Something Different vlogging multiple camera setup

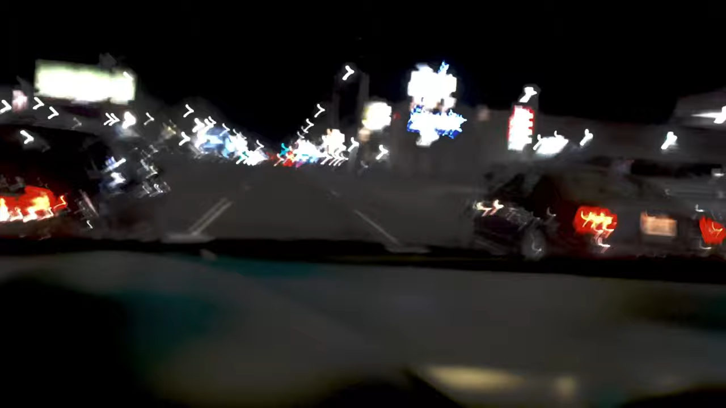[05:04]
me recording and I just need to get in the right lane